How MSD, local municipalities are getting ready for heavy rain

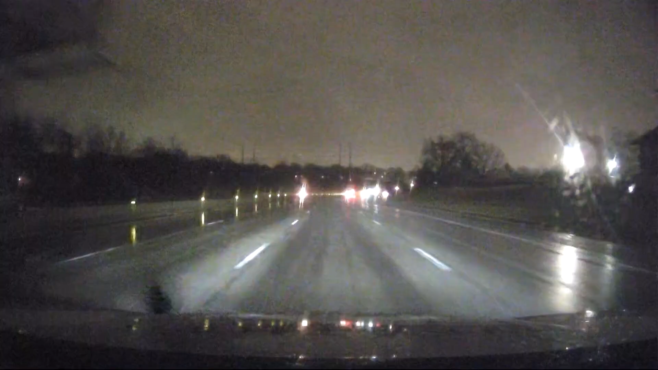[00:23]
This is what I-55 looks like right now. And this is an area where they're expecting some flash flooding. There are quite a few flood areas we are keeping an eye on. I talked with MSD and the city of Brentwood about how they are preparing.